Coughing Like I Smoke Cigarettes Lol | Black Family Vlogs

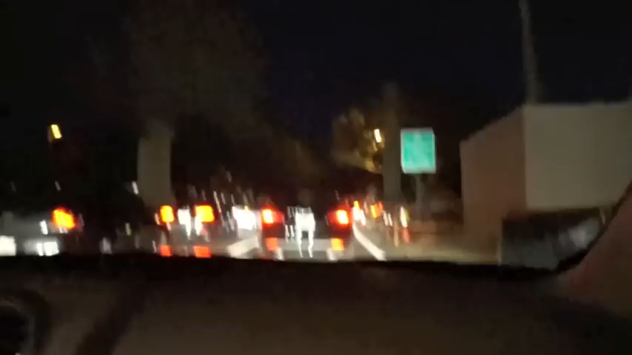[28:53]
Shit is crazy though, man. Look at this traffic, man. Like we in New York. Nigga, go. Damn. I didn't say go like that. Yeah, go. It's a convention, something going on. FBLA Trump conference. Yeah? Oh. No, Trump ain't here.